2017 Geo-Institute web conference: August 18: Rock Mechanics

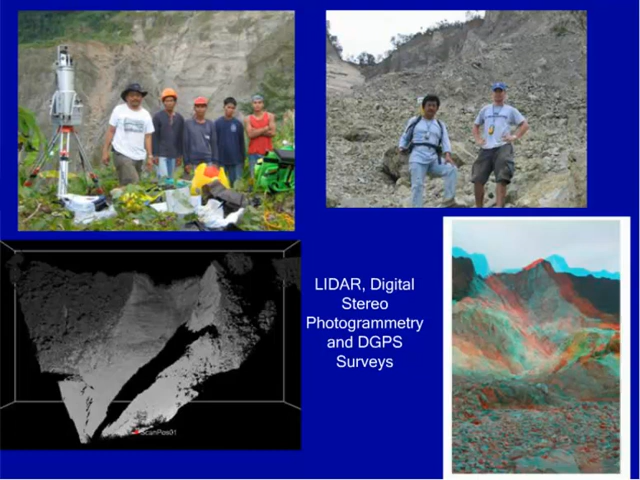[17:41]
including the undulations of the surface, which was very important in our modeling. We also did digital photogrammetry. These are two superimposed pictures, the one on the right-hand side, the bottom one, two superimposed pictures of digitally taken images, which were superimposed so we could see the slide in 3D with the use of 3D glasses.